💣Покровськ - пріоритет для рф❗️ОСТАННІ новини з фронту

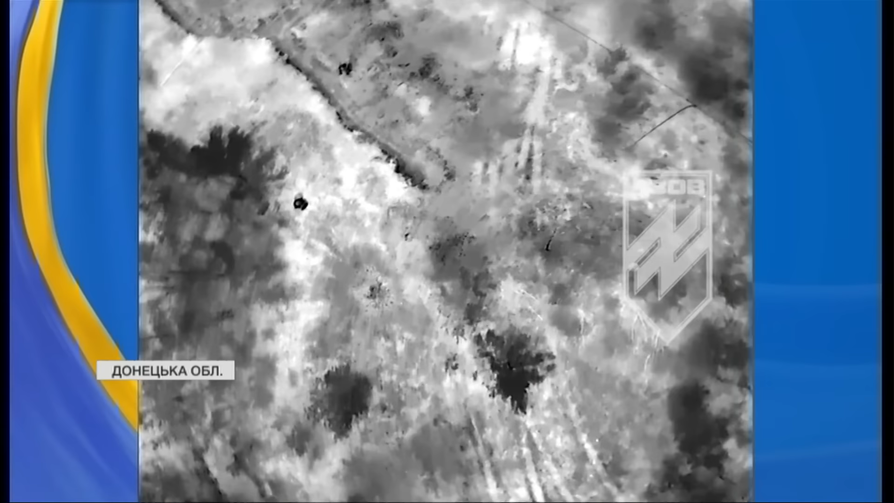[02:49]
Не сховатися московитам і від тепловізійних очей азовців.
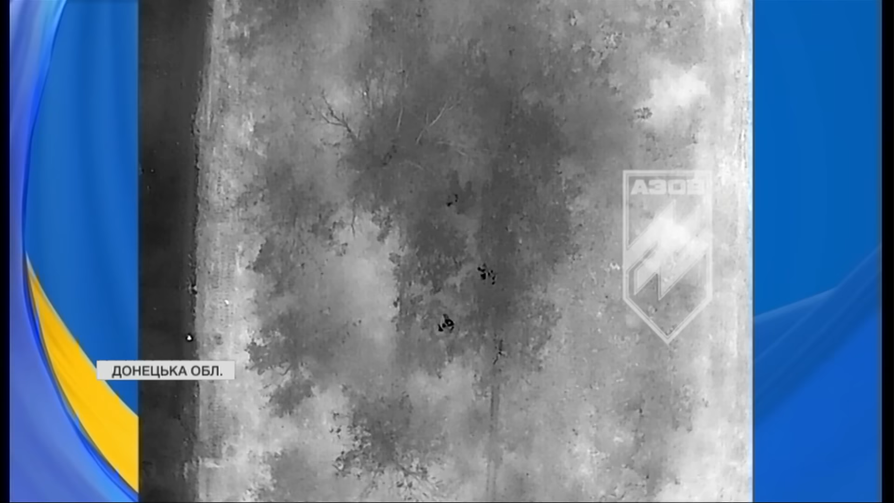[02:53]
Денні м'ясні штурми ворог замінює вночі тактикою малих груп, які намагаються наблизитися до наших позицій і атакувати.
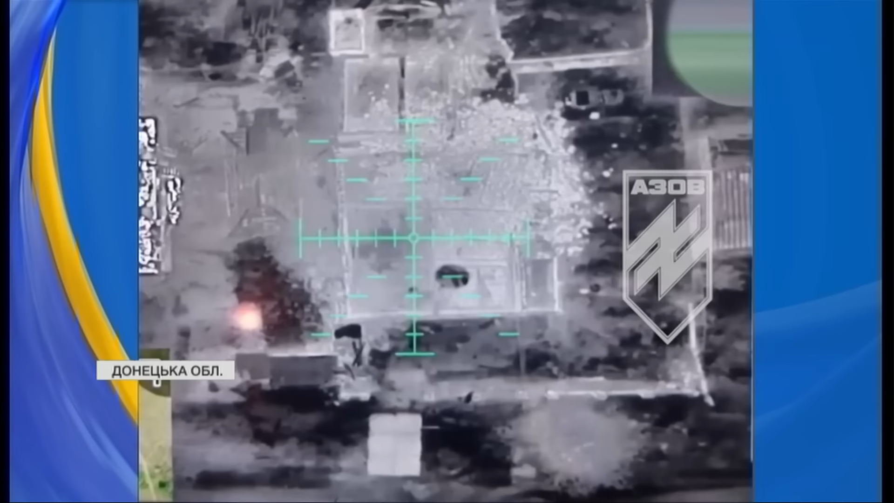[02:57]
Та ударні безпілотники дістають ворожу піхоту в укриттях.
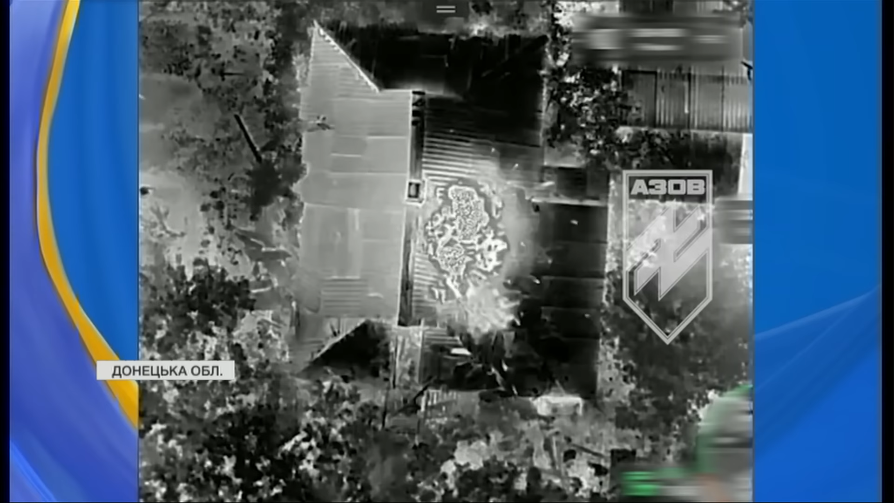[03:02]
На Покровському напрямку наші захисники зупинили 36 штурмових і наступальних дій агресора у бік населених пунктів Миролюбівка, Лисівка, Крутий Яр, Селидове, Новотроєцький, Мирноград та Михайлівка.